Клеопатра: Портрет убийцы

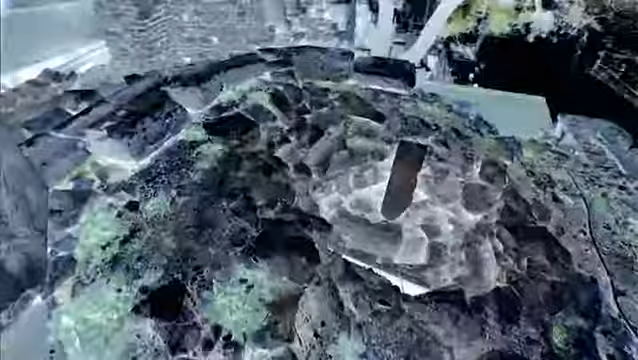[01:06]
В древней гробнице ученые обнаружили скелет молодой женщины.
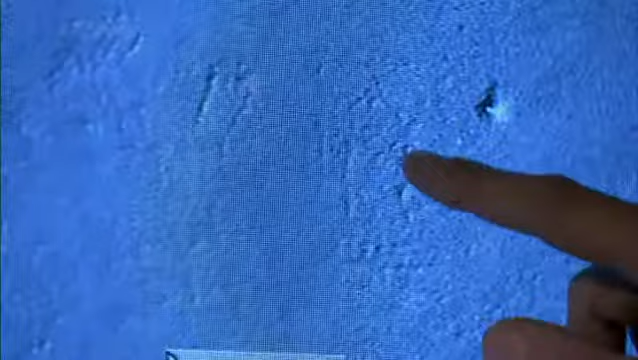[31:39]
Возможно, это изображение основания, колонн и крыши.
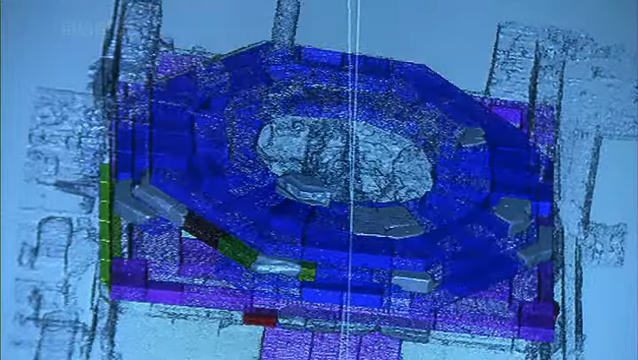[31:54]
как гробница выглядела две тысячи лет назад.